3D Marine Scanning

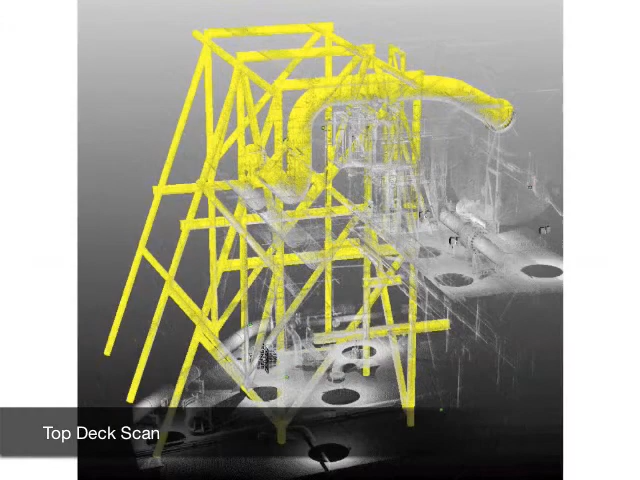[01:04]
as-built structures not conforming to design prints.
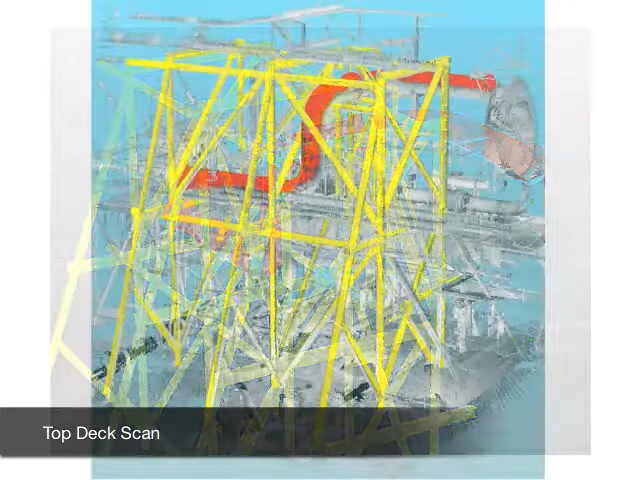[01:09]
We provide modern marine professionals innovative 3D scanning services for
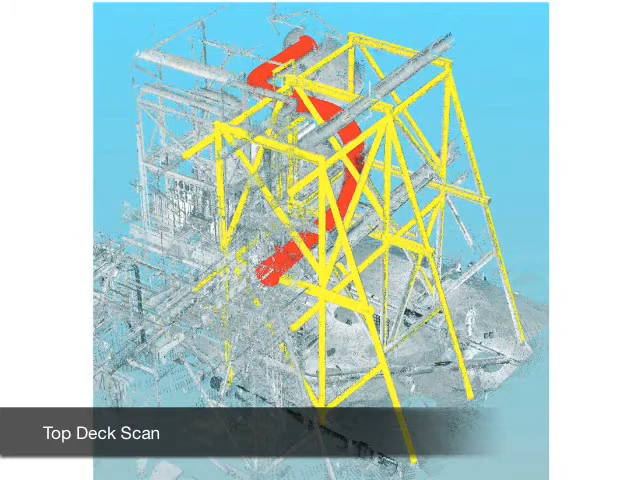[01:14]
precisely documenting all aspects of marine vessels by providing digital CAD models and as-built documentation. 3D scan data appears as a point cloud.